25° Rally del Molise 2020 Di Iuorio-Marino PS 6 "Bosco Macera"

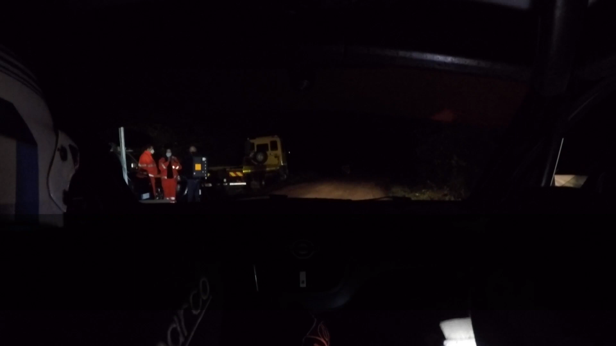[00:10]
5, 4, 3, 2, 1, vai destra 4 lunga per destra 3 no
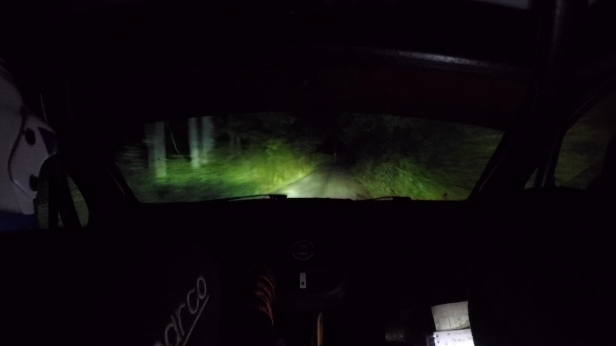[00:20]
subito sinistra 4 meno tieni 20 allo specchio destra 3 più continua sforca
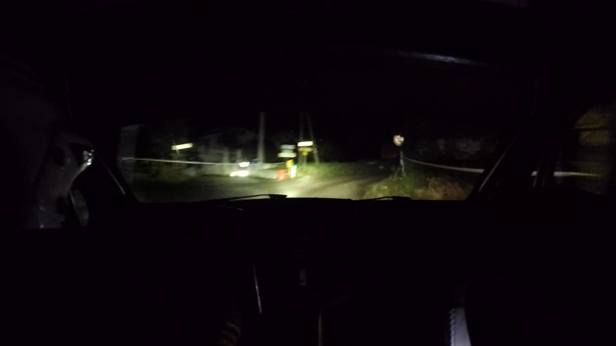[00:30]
sinistra 5 tieni subito destra 5 sinistra 6 15 sinistra 5 lunga 30 dosso sinistra 7 ripeto e attenzione chicane ingresso sinistro ricordati che bella stretta
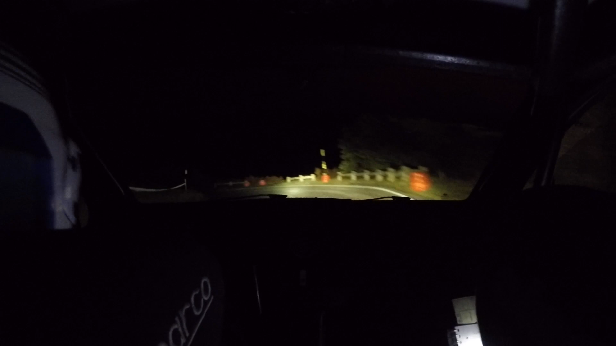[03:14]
sì destra 3 più subito sinistra 3 più apri taglia destra 5 lunga ehi 30 sinistra 3 tieni taglia destra 4 lunga doppia subito sinistra 4 apri 6 30 tieni sinistra 5 più in destra 4 lunga alla strada chiude destra 4 lunga alla strada chiude